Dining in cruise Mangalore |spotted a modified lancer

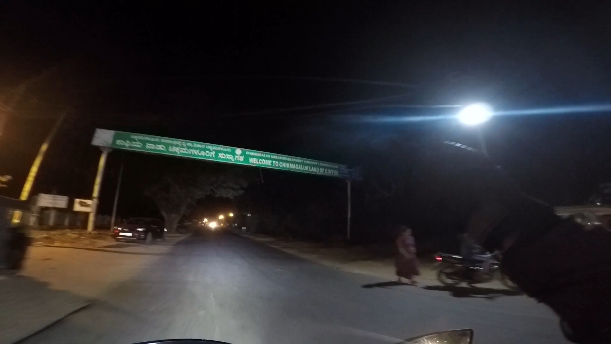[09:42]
చిక్మంగళూర్ వచ్చేసినాం లాస్ట్కి. సో మొత్తం ఇవాళ డ్రైవ్ అయితే 8 hours ఆల్మోస్ట్, 8-9 hours జర్నీ అయింది. లాస్ట్ అయితే రీచ్ అయిపోయినాం సేఫ్గా.